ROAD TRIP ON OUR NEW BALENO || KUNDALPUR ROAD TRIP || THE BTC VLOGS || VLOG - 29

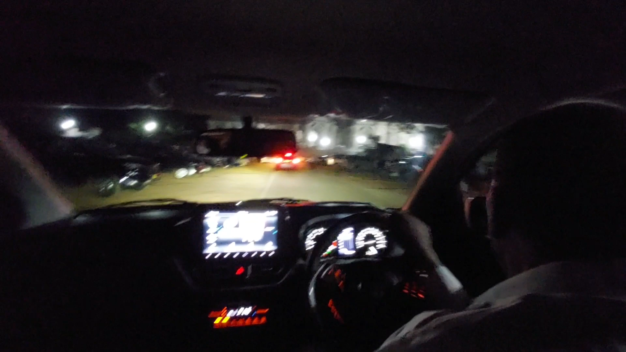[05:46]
नीचे आ गए नीचे और है ना जगह नहीं यार पार्किंग में गाड़ियां खड़ी हैं देखो तो